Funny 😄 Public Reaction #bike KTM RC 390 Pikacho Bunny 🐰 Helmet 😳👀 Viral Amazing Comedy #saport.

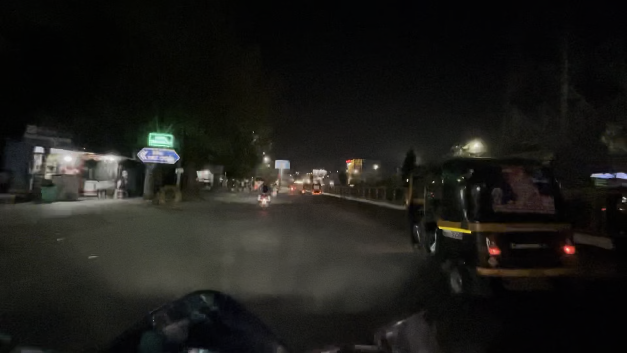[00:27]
काड़े वारी आउंड रोड के हूं यहां से हम लोगने चर्फ
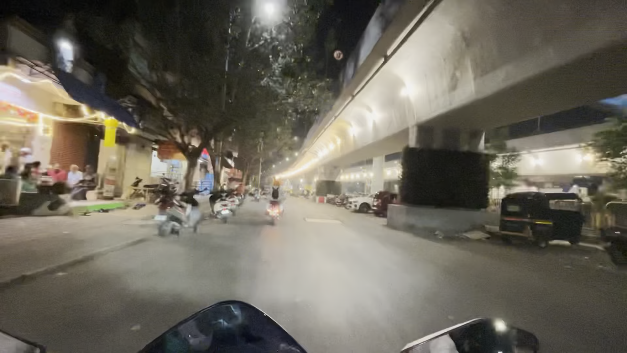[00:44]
सोभाई जब ट्रेख सकती है यहां से लेप लेंगे
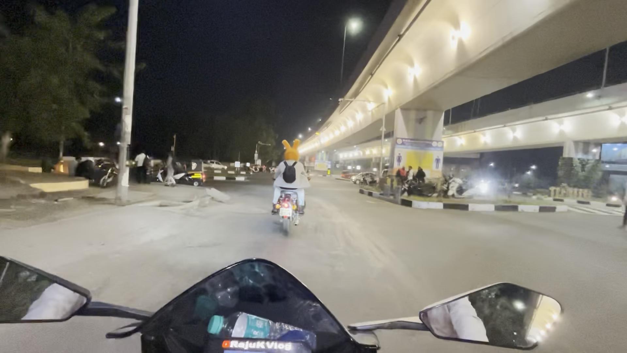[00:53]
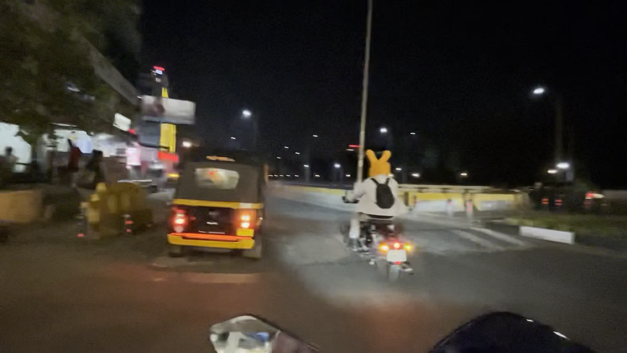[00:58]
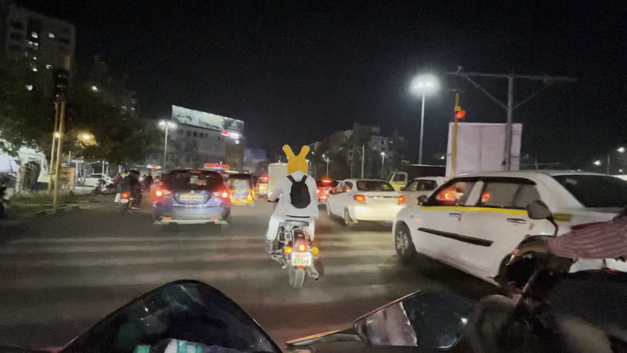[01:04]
बहुत ट्रैफिक है आइथर सोभाई जब ट्रैफिक है यहां से लेंग लेप लग लाइट